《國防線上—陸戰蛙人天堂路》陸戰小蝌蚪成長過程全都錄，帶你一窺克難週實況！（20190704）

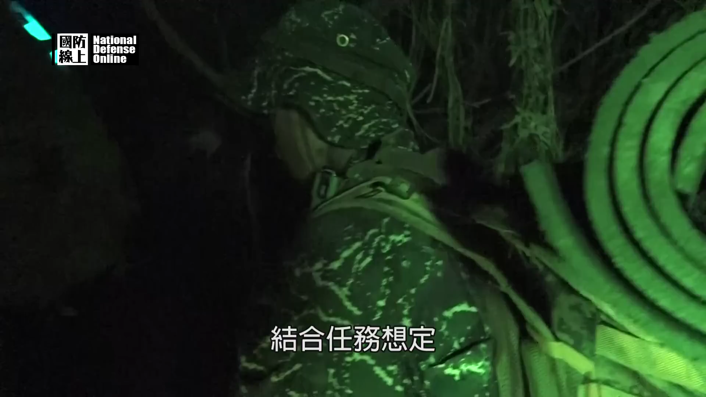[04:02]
结合任务想定，穿梭在北寿山中，夜色昏暗，需尽速秘密通过，确保不被敌人发现。
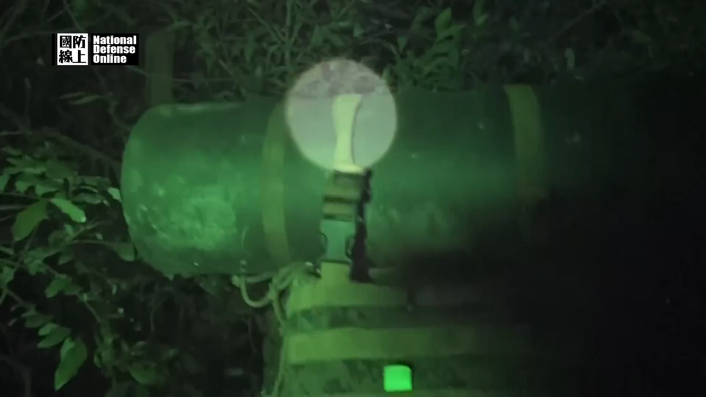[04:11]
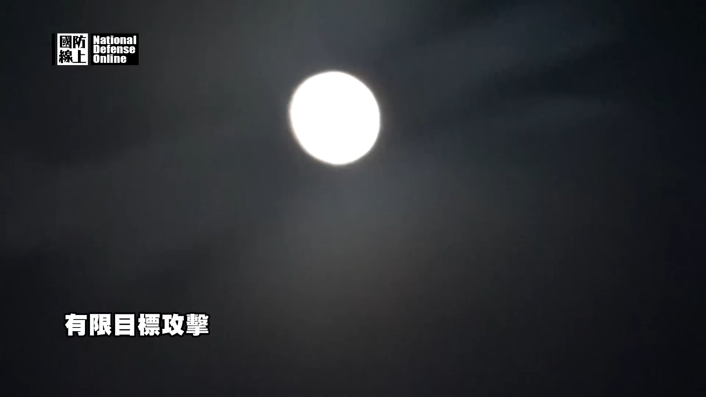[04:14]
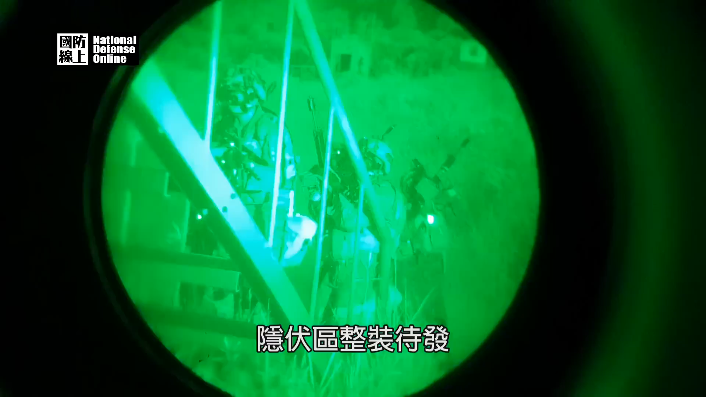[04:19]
引服区整装待发，攻击命令下达，各艇依据计划响定完成目标突击与情资获取，奏功后迅速撤离。